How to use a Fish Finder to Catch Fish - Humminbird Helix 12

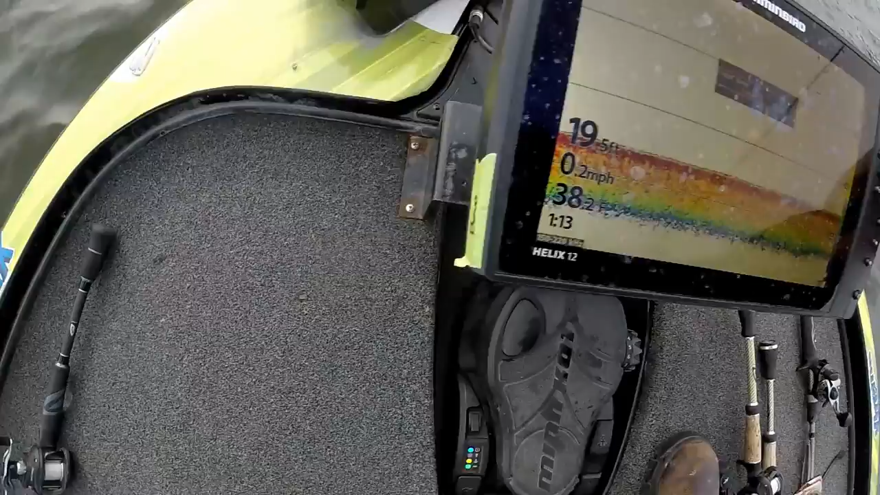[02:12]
On screen: depth 19.5 ft, speed 0.2 mph
So I constantly, on the front graph, I will do this at least. I turn that all the way up to 10 because I want that feed on the bottom replenishing as quickly as possible. You know, if there's new information, if there's a fish underneath my boat, I would like to know that.
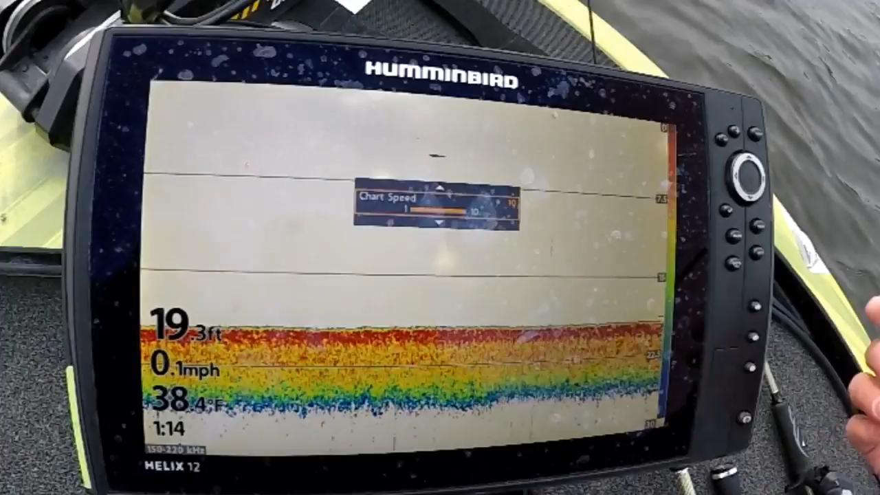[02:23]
On screen: depth 19.3 ft, water 38.4°F, speed 0.1 mph
I don't want it to slip by. And you can see right here, one, there's a signature coming up that's just off the bottom. But, you know, then looking at, you know, the options, the sensitivity and contrast is something you have to get into on your own boat.
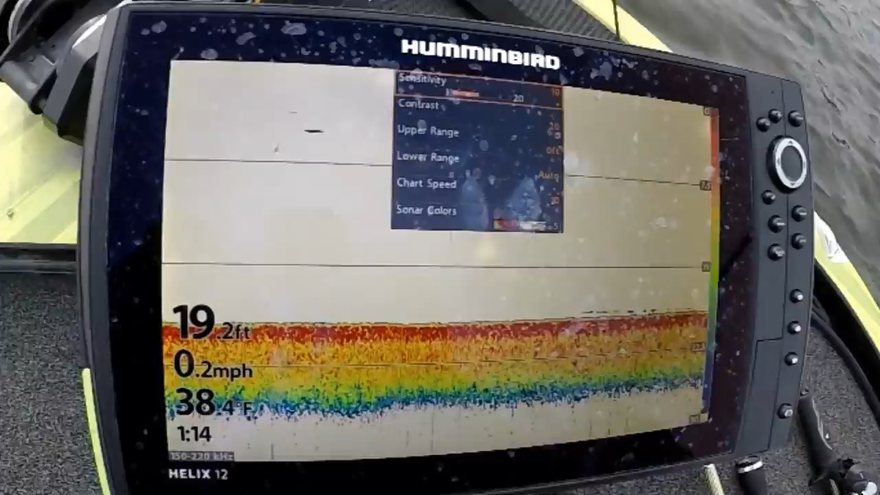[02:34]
On screen: depth 19.2 ft, water 38.4°F, speed 0.2 mph
For here, you know, it's pretty open water.
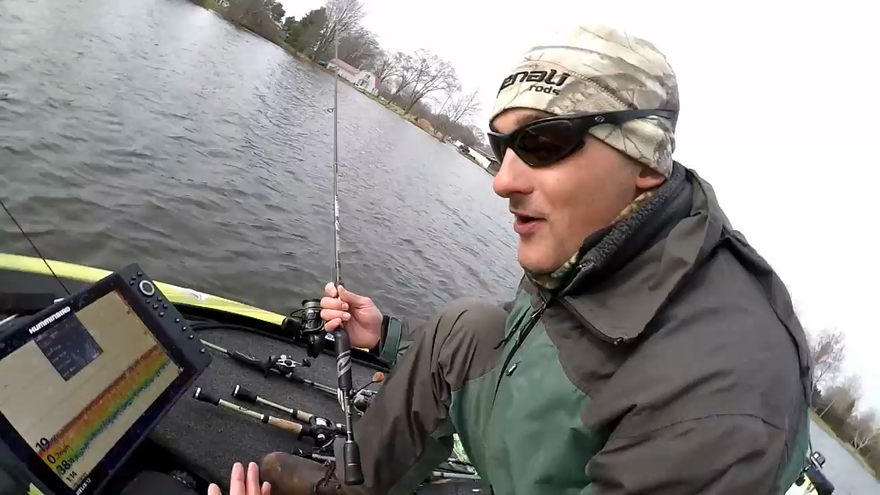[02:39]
I didn't mess with it much. I just wanted to crank that chart speed up so I could really tell what was going on, and that it happens quicker. And I think that's the biggest mistake. You know, people don't, especially in the winter, don't have a constant eye on their electronics, and this is what's telling you, you know, I mean, they tell you what's on the bottom. And this time of year, you don't often come across one or two fish like you may in the summer. You know, normally if you come across fish, there's at least enough of a school there that you can catch a substantial amount.
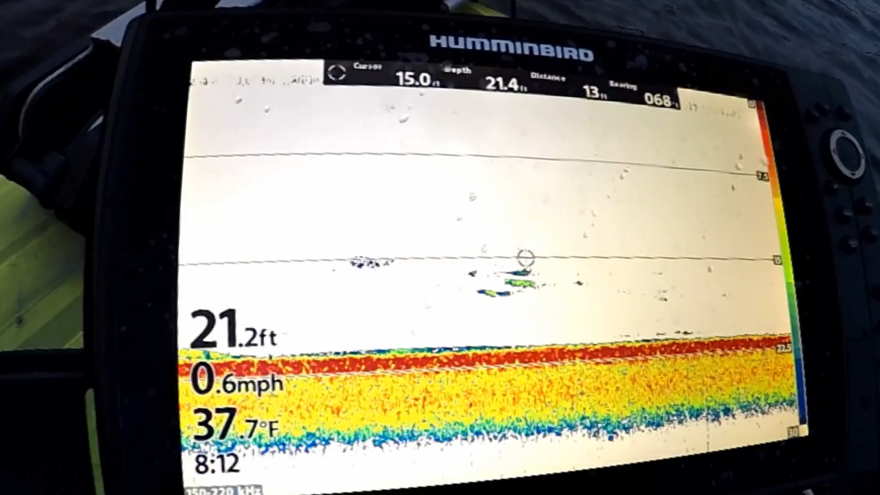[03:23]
On screen: water 37.7°F, speed 0.6 mph
If you look down in this area here, you can barely see a signature on the bottom. That's a smallmouth laying in the mud. And right here, you've got some bait that's up and suspended. It's not a hard signature, so you can kind of tell it's pieced together. I mean, you can see one here, and that looks like a small ball of bait here. And what you want to look for when you fish deep in the wintertime is you want the bait above the fish.
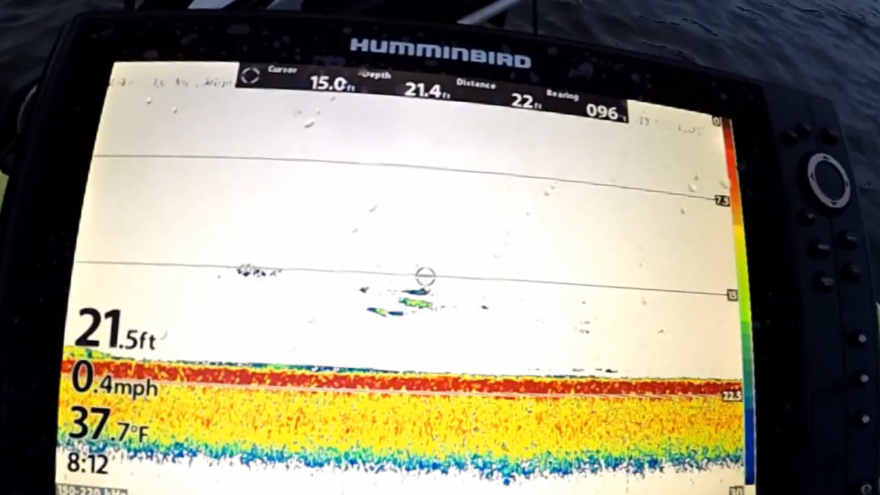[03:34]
On screen: water 37.7°F, speed 0.4 mph
And in a situation where that's not happening, typically the bite is brutal. And suspended fish, I mean, everybody knows suspended fish are tough.
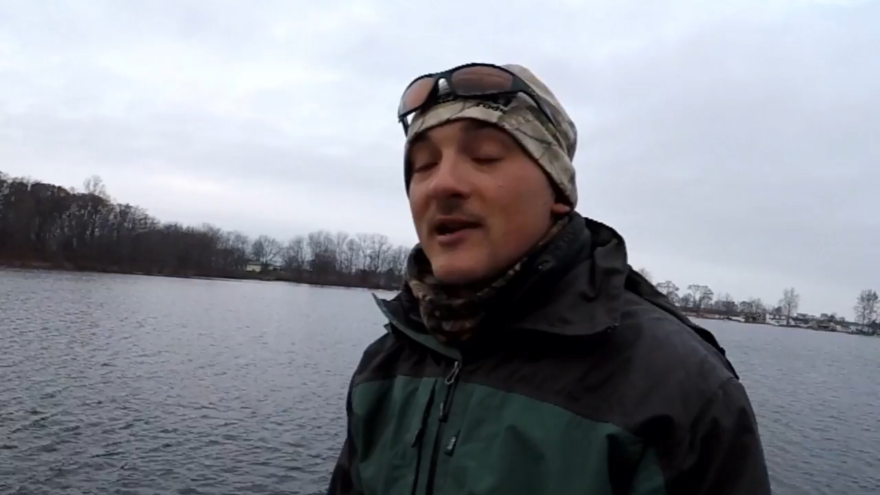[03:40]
But if you can keep the fish on the bottom, the bait above the fish, I mean, normally that's the recipe for success. That's not a whole lot to explain, but it is a monster wad of fish.
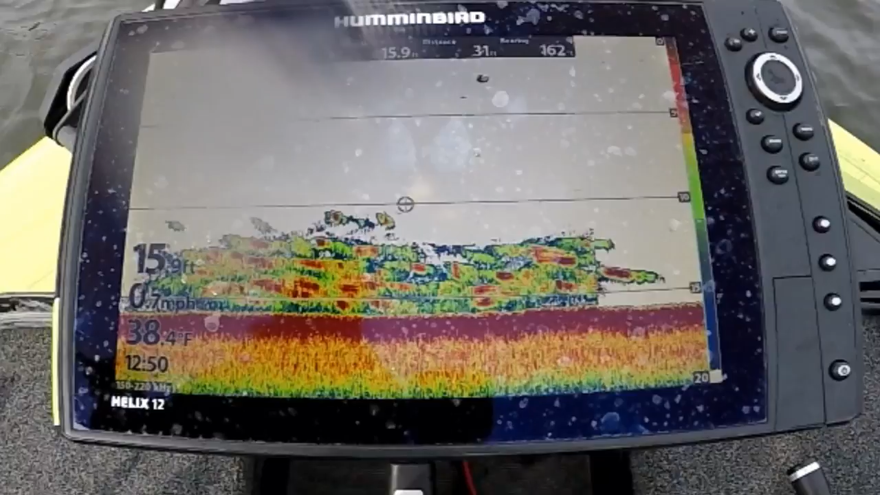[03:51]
On screen: water 38.4°F
I mean, you can, so if you really look at this, right, you know, it just looks like a bunch of different colors. What you can see is if you look at the, you know, individual, those hard red spots, I mean, those are individual signatures.
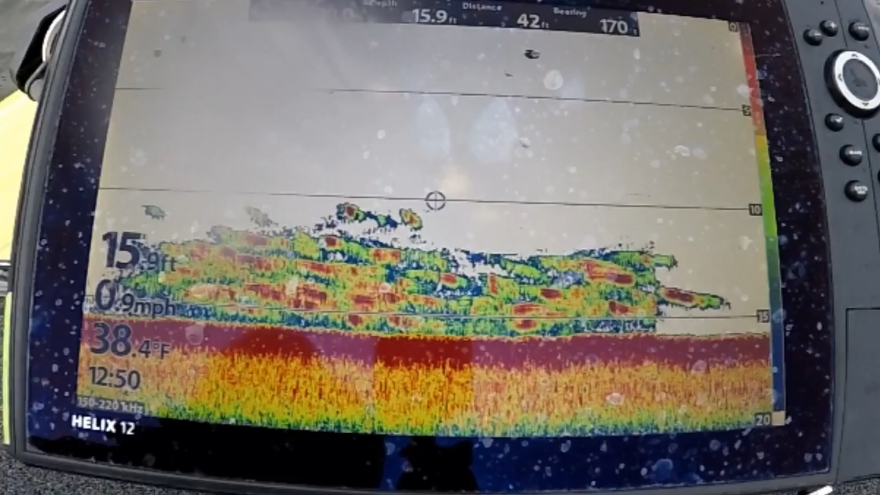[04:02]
On screen: depth 15.9 ft, water 38.4°F, speed 0.9 mph
So those hard red spots are where the sonar is getting the hardest return. So that's the center of a fish.
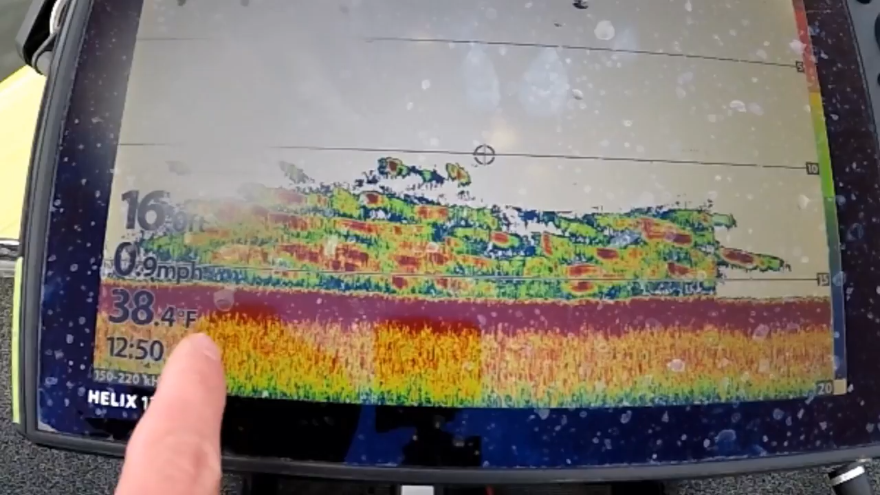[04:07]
On screen: water 38.4°F, speed 0.9 mph
So, I mean, you can kind of go through a school like that and get a rough idea of how many fish there actually are there. And yeah, I mean, there's a big group there. What do you think they are? I mean, they do kind of have the consistency of bass being that tight to the bottom, but I mean, they're large. You know, it's definitely not a bunch of bait fish, so I don't know.
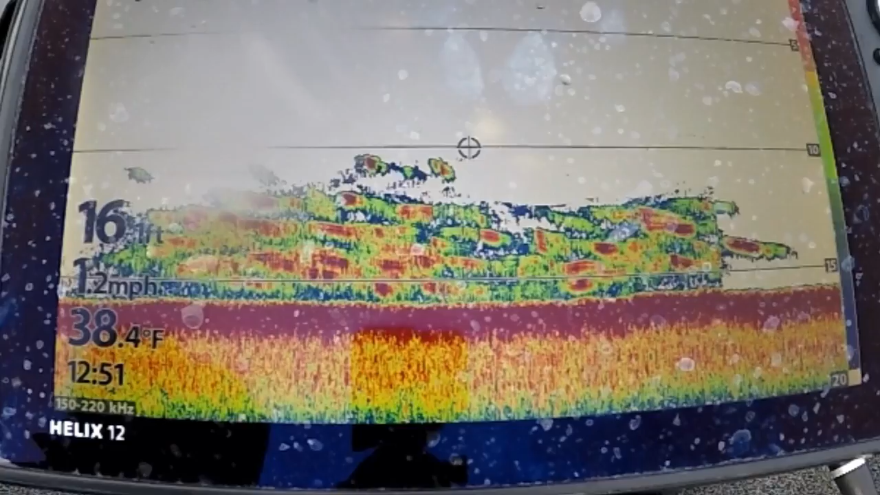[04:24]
On screen: water 38.4°F, speed 1.2 mph
A couple casts can tell at that point. Yeah. All right, so we're coming through here, and you can see, you know, these bumps here along the bottom. I mean, those are actually smallmouth laying in the bottom. You know, it's hard to tell that, but those little bumps are really what you're looking for. And up here, these are just smaller little pods of bait. Now you'll see this signature here, that signature there, those are larger fish as well, but those smaller marks up above are either very small bass or you know,
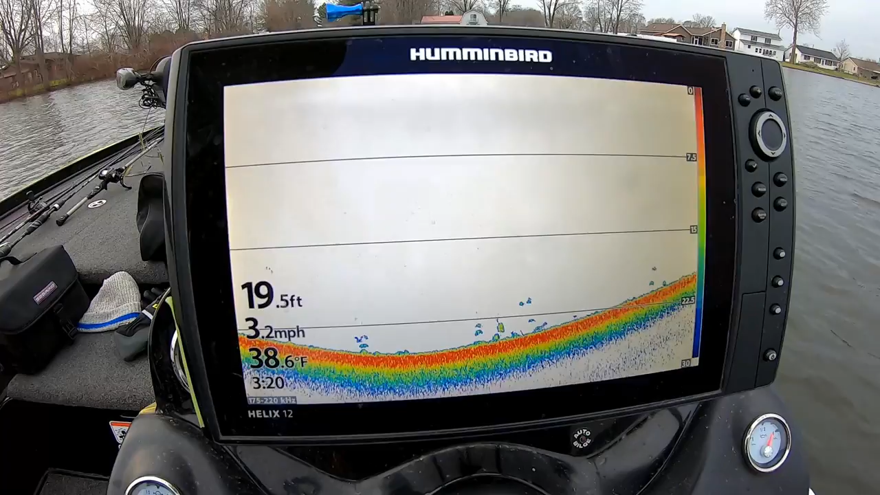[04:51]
On screen: depth 19.5 ft, water 38.6°F, speed 3.2 mph
little pods of shad that are kind of roaming around, and you know that because they're elevated above those fish, and those smallmouth kind of just lay in wait.
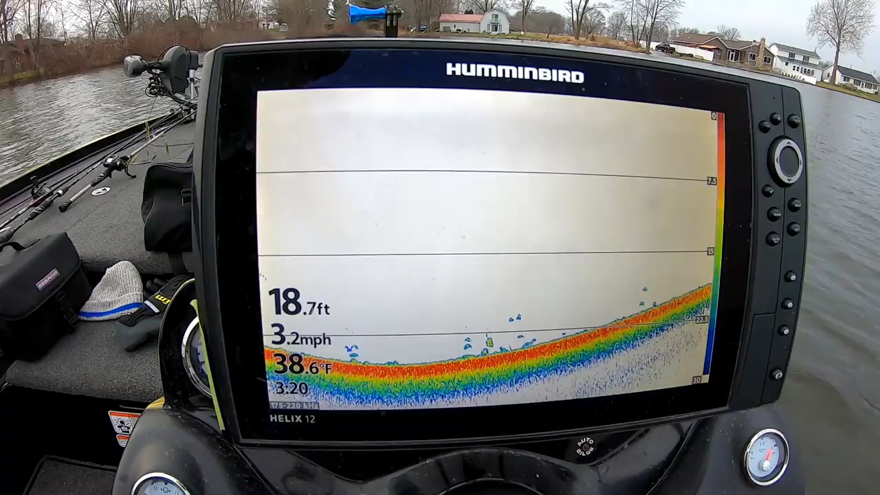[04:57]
On screen: depth 18.7 ft, water 38.6°F, speed 3.2 mph
What'd you see? What do you see there? All right, well, you can see here, I mean, we've got some fish laying on the bottom, and that's really typical this time of year.
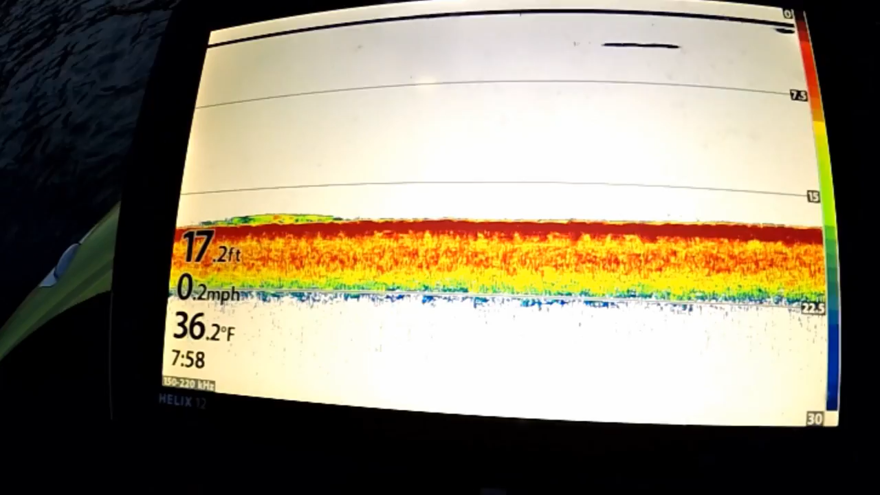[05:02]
On screen: depth 17.2 ft, water 36.2°F, speed 0.2 mph
It's as you can see, 36 degree water.
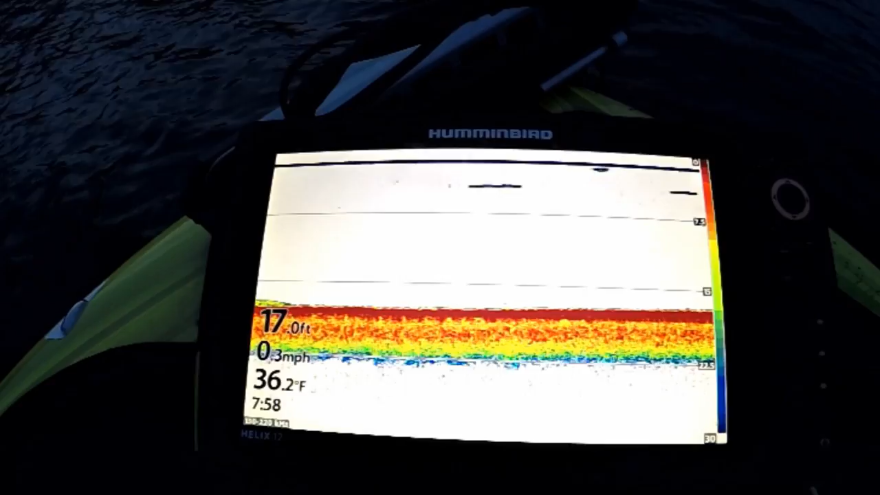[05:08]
On screen: depth 17.0 ft, water 36.2°F, speed 0.3 mph
It's as cold as it gets before it freezes, and those fish, and hopefully we can show you today, but those fish will lay on the bottom. They'll actually have mud on their bellies.